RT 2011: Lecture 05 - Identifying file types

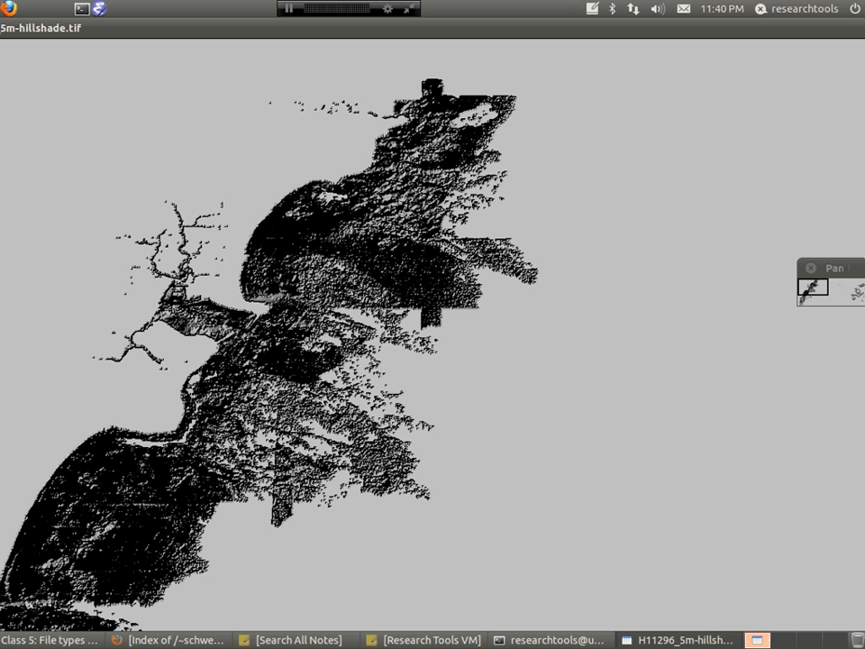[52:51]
mathometric lidar you have to be used to lidar to sort of recognize what might be in here and why it looks like it does but you know you get used to that over time and here you've only seen the picture and you could go print it out and show it to somebody if you hit q you're back to your terminal